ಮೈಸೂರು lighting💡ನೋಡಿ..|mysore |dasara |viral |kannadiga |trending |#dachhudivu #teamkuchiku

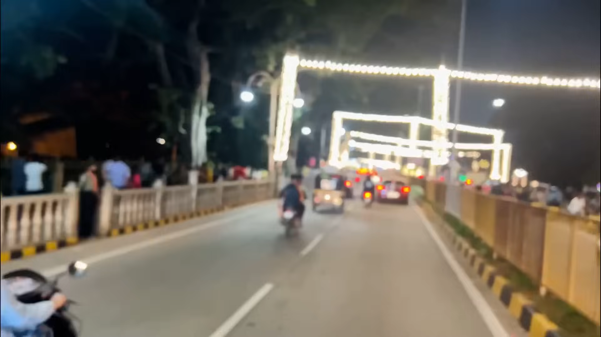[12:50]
ಇವಾಗ ಆಕ್ಚುಲಿ ರೋಡ್ದು ನೋಡಿ ತೋರಿಸ್ಕೊಂಡು ಹೋಗ್ತೀನಿ, ಎಷ್ಟು ಜನ ನಮ್ಮನ್ನ ಮಾತಾಡ್ತಾರೆ. ಹಾಯ್ ಬೈ, ಥ್ಯಾಂಕ್ ಯು ಬೈ, ಕೀಪ್ ಸಪೋರ್ಟ್ ಬೈ.
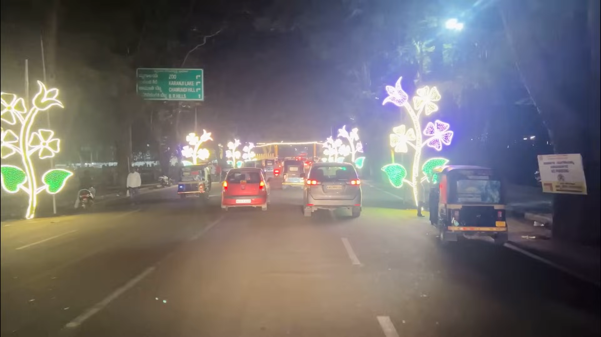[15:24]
ಬ್ರೋ ಮುಂದೆ ರೈಟ್ ತಗೊಂಡು ಮತ್ತೆ ರೈಟ್ ಹೋಯ್ತು ಅಂದರೆ ಪ್ಯಾಲೇಸ್ಗೆ ಹೋಗ್ತೀವಿ ಅಲ್ಲಿ ಅಲ್ಲಿಂದ ಇದಿದೆ ಫುಲ್ಲು ಲೈಟಿಂಗ್ಸ್ಗಳು ಈ ಥರ ಇದೆ ತುಂಬ ಅದ್ಭುತವಾಗಿ ಮಾಡಿದ್ದಾರೆ
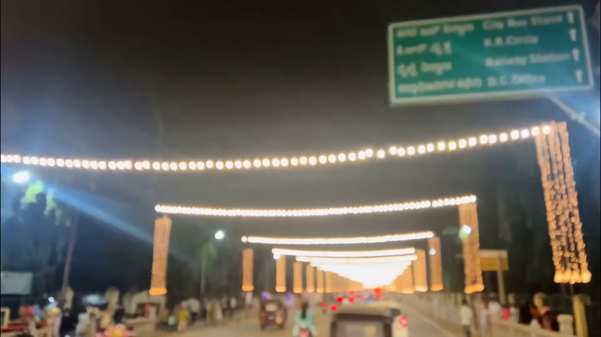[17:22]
ಇವಾಗ ಅಲ್ಲಿಂದ ಪ್ಯಾಲೇಸ್ ಇಂದ ಲೆಫ್ಟ್ ತಗೊಂಡು ಹೋಗ್ತಾ ಇದೀವಿ ಲೈಟಿಂಗ್ಸ್ ಅಂತೂ ಭರ್ಜರಿ